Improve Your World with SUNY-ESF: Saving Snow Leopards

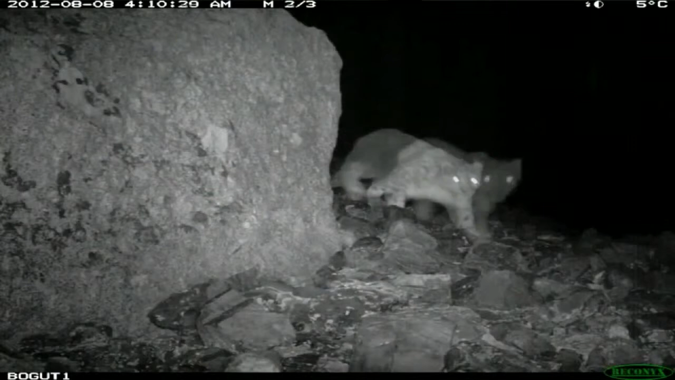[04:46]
They do occur at low densities. They're top predators. But they are, they do find ways to communicate.
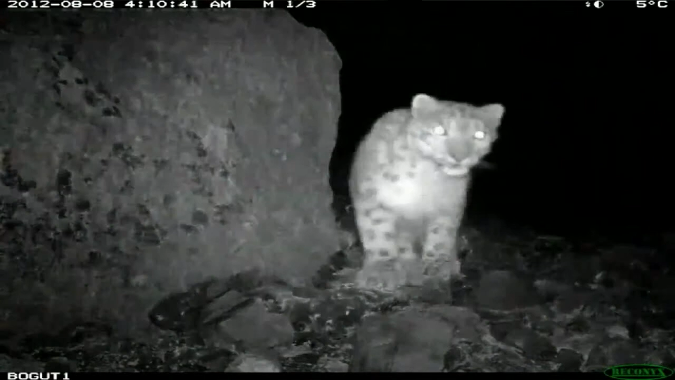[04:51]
This is a snow leopard, snow leopard social networking site. This is now checking the message that the chemical message that the fox just left.
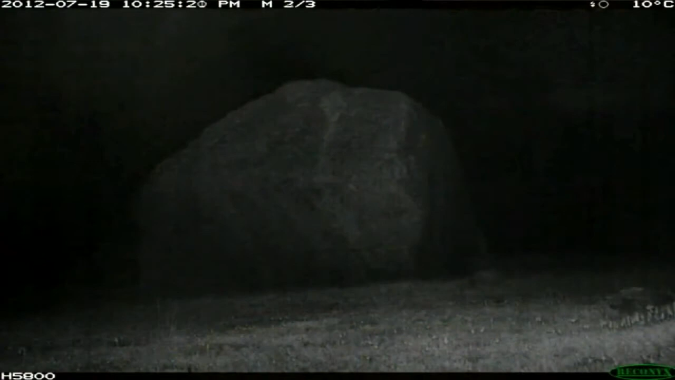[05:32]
So I don't know what happened next. This animal you can see with its mouth open. It's just disappeared.
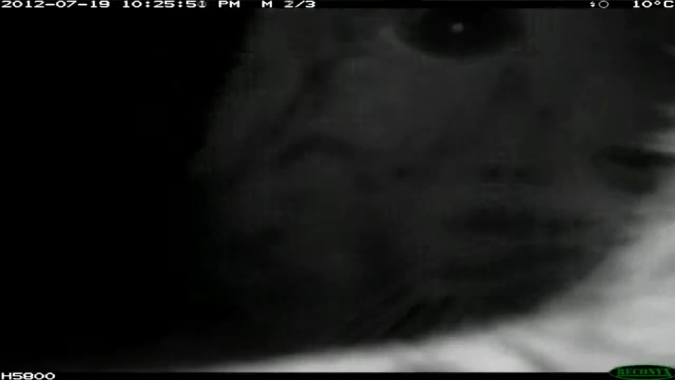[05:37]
But what it did is it came around the far side and checked out the camera.
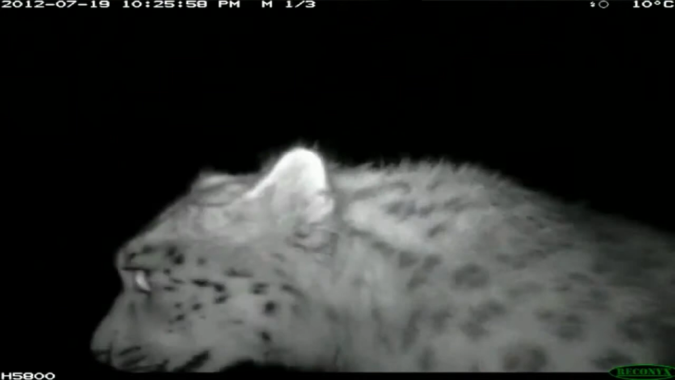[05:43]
You can see it has its mouth wide open. It's a way of sensing heavier compounds in the sense that other animals leave.
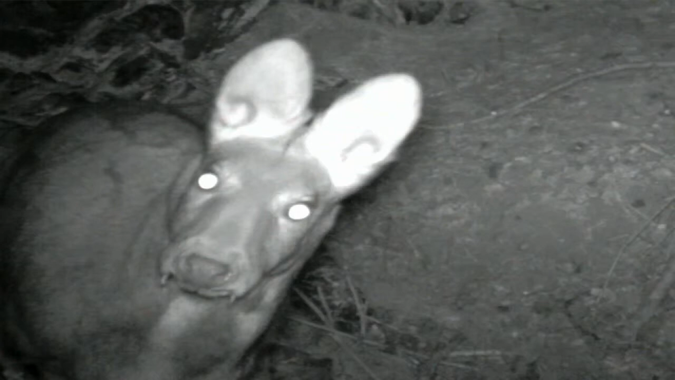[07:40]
A musk deer. Sort of a tooth deer. This is also an important ungulate in the region.
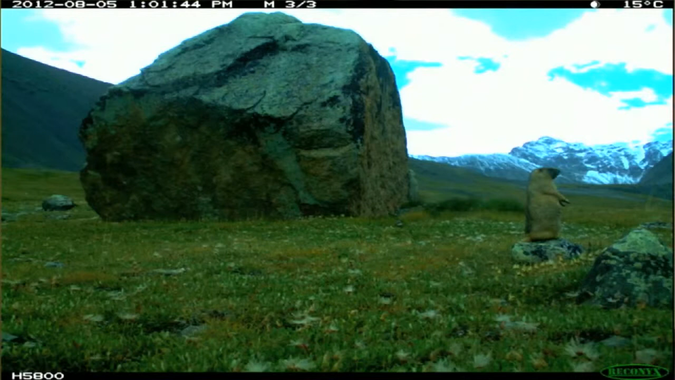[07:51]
And massive, massive marmots or groundhogs. The scale that we can't even envision. That are really important ecologically as far as moving soil around and changing plant communities.
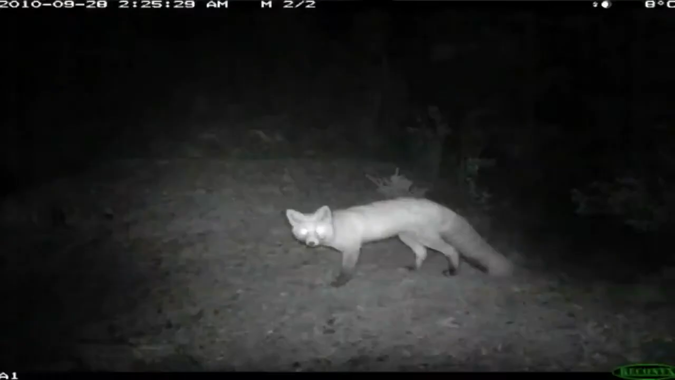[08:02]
Other predators. So a good intact herbivore community. Lynx here. Lynx is also a fairly vulnerable species.
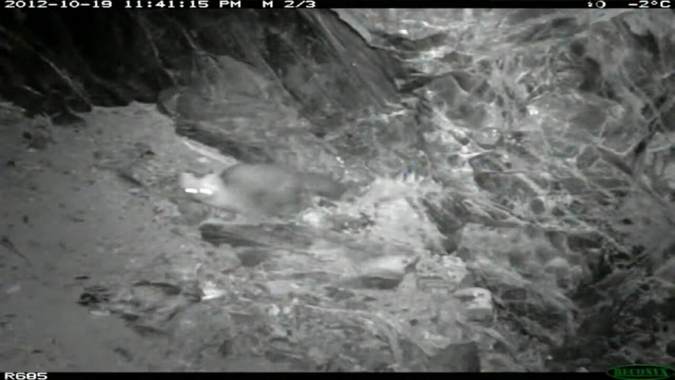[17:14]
it turns out there are snow leopards after all in the Argut, this former largest of Russian snow leopard populations. I'm just fascinated by these marking sites and the frequency with which they're visited,
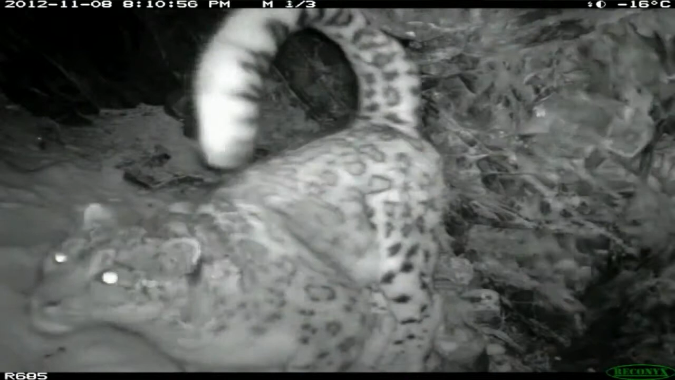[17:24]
and the multitude of species which are sort of simultaneously monitoring this.
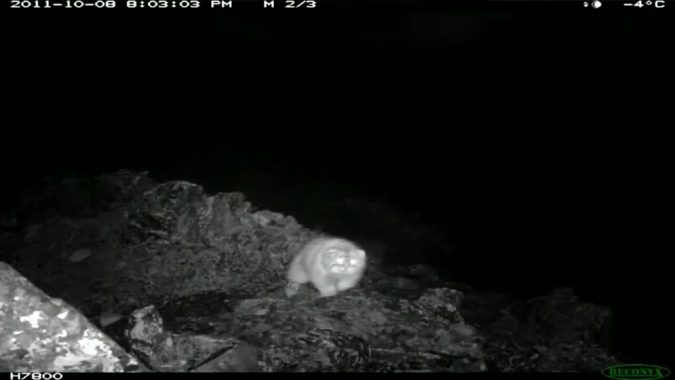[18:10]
This is a tiny, it looks like a house cat.
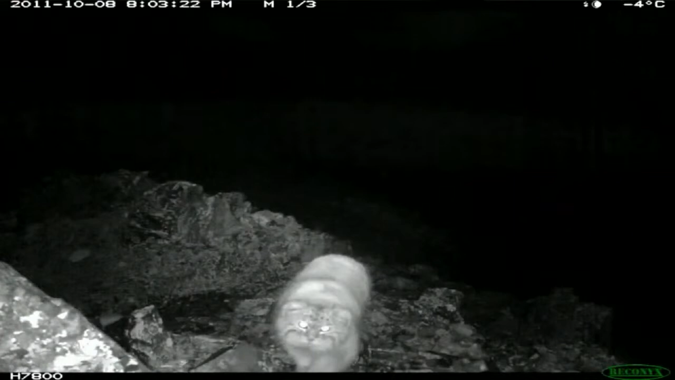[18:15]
But it's a pretty ferocious house cat. It's a small wild cat.